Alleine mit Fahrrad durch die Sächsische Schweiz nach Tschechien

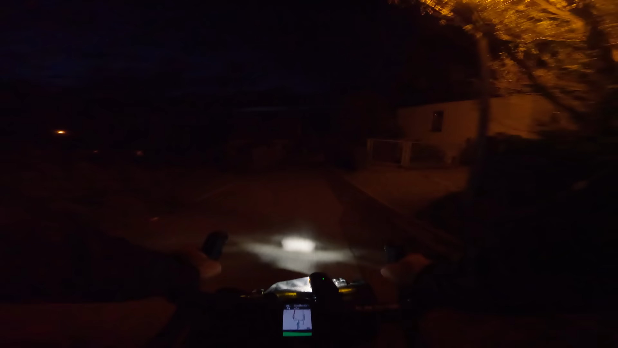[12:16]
Okay, jetzt sind wir dann noch auf eine Ortschaft gestoßen.
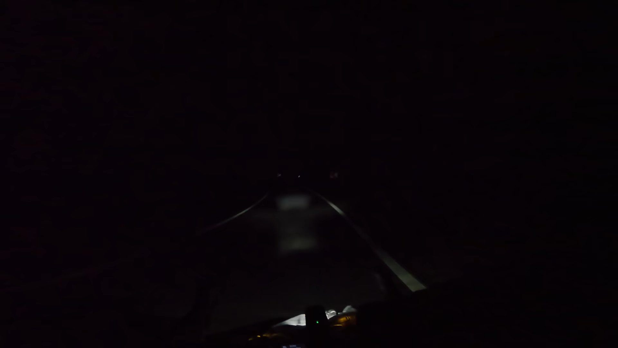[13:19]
Irgendwie saugeil hier so alleine durch die Dunkelheit zu fahren. Ich genieße sowas immer richtig.